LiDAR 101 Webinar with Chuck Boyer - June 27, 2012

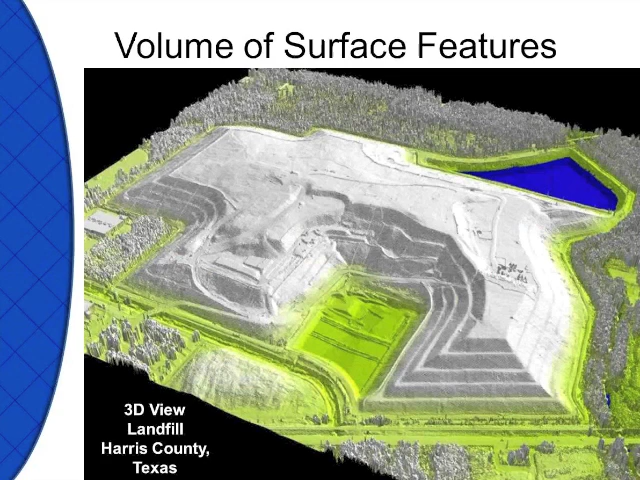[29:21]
This particular image is a landfill in Harris County, Texas. You look at the raw surface, do the digital terrain model surface, do a differentiation of the surface, and you're able to come up with your volumetric study.
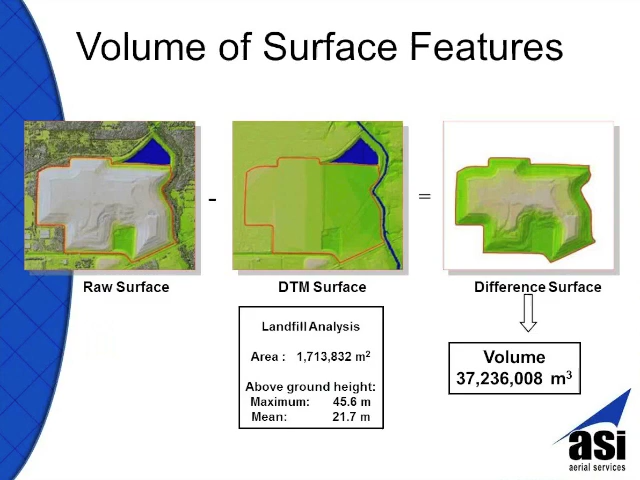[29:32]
You can do the same thing in oil sands.
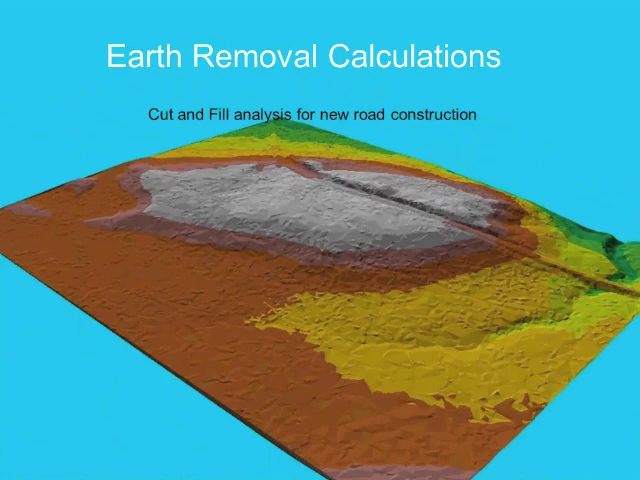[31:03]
LIDAR is going to be able to provide that what if. We're able to be able to fly over an area for landslide hazard identification, to be able to see where ground could move,
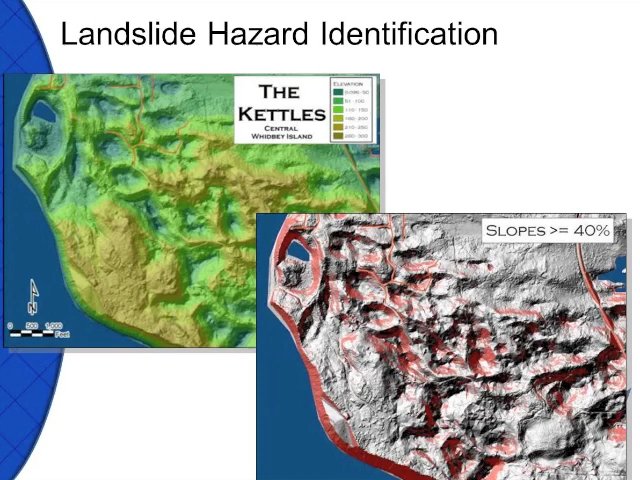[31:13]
and if the ground did move, where it would move, and how it would move, the area that it would move to, and what would be affected by that. In forestry, there's a lot of applications that can be used. We can either take all the trees away just to get a bare earth model, or if we fly the areas over time, then we're able to detect old and new growth. The same thing would hold true if you're flying over levees.
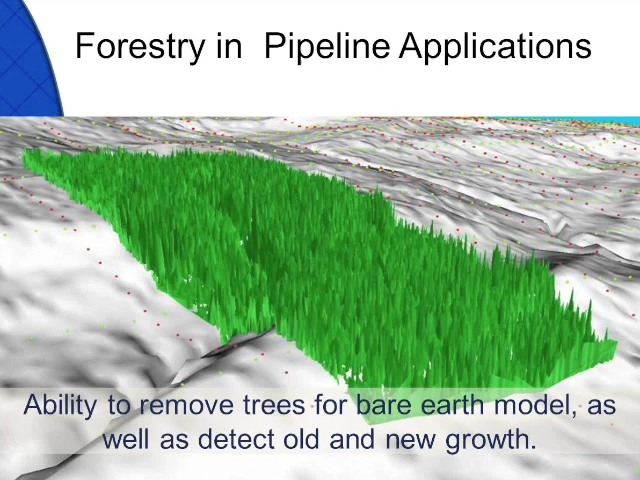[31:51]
Fly the levee this year, and then next year, then the next year, and then you're able to detect if that levee is moving. If they would have had this in New Orleans, they may not have had as much of an issue when the hurricane hit.